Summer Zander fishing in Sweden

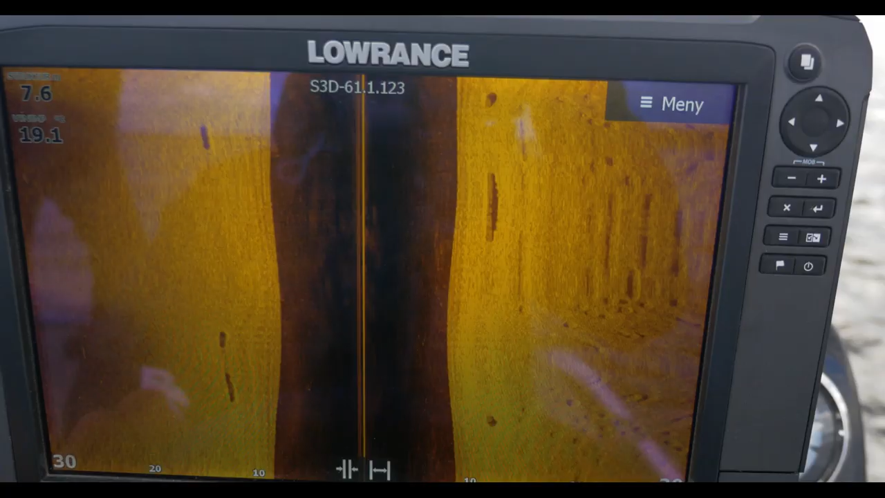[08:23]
Here you have the side view image,
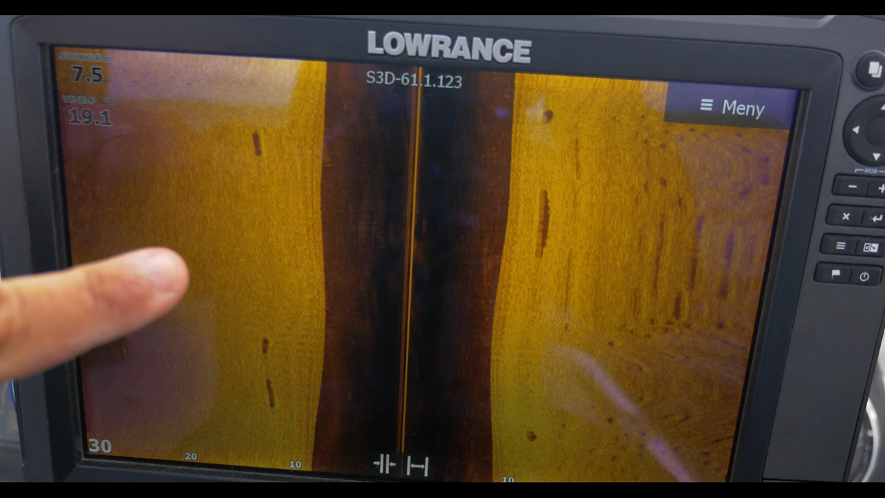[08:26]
where you actually can see the left side and the right side from the boat,
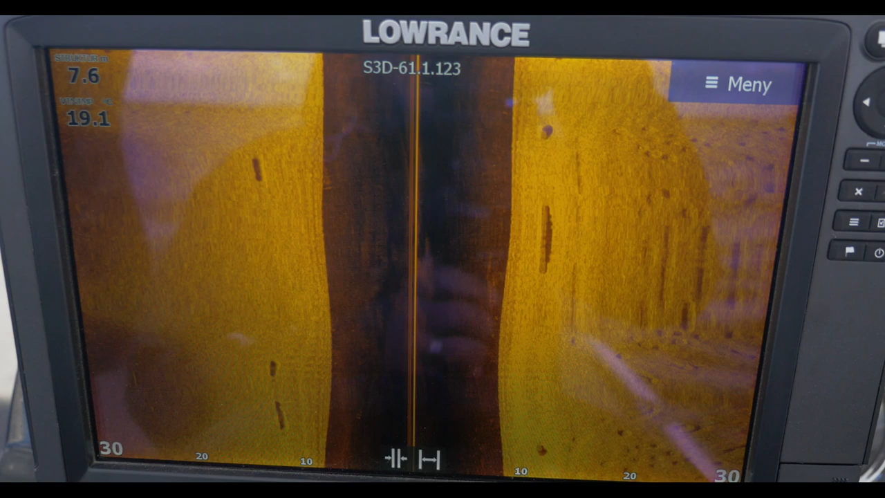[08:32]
and you can even manage to clear out some fish and the shadows, as you can see here.
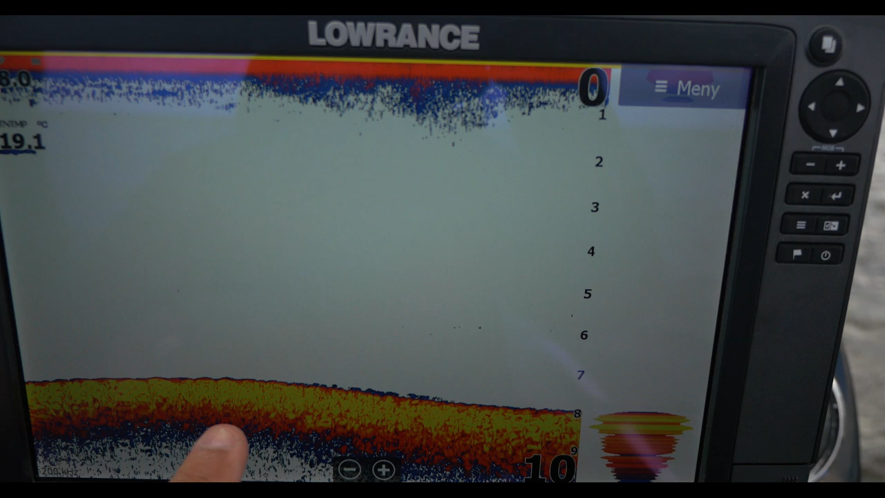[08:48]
On screen: water 19.1°C
The hardness of the bottom in different colors.
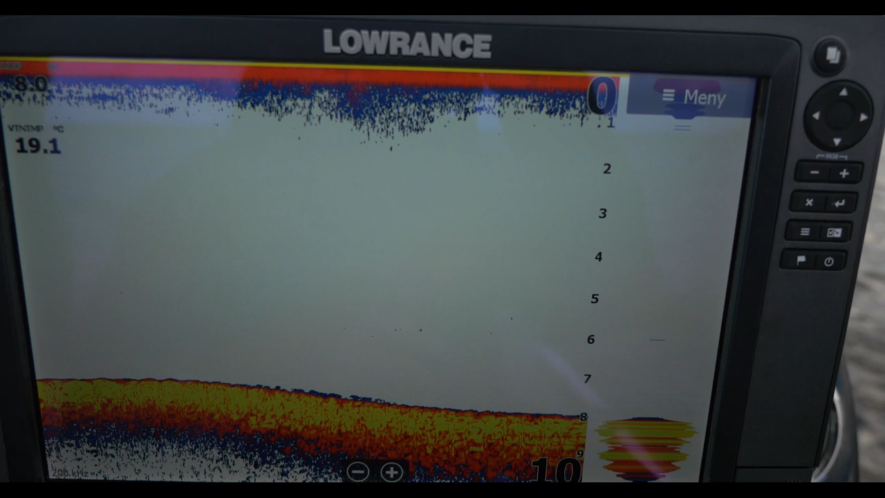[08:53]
On screen: water 19.1°C
In this case, the yellow line is the hardest color of the bottom. And you go down to red, where is a softer bottom hardness.